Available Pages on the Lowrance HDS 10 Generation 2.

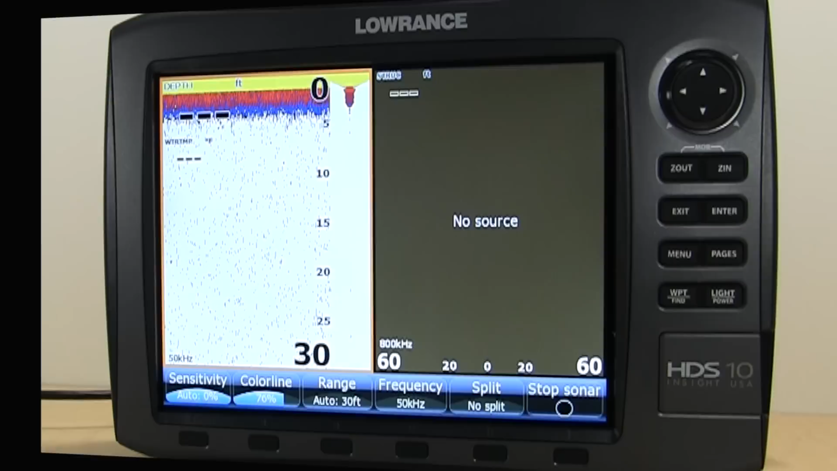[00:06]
We have a Lorenz HDS Gen 2 today. I'm going to show you how to change through the pages and give you a quick explanation. So to flip through the pages, it's pretty simple. We have a dedicated button here, Pages.
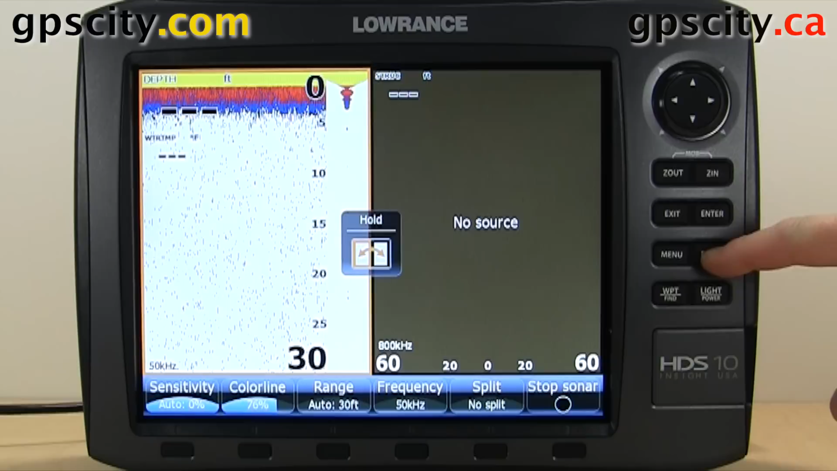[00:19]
Just hit it and it's going to take us to this screen. If you use the arrows here, you can cycle through the various options.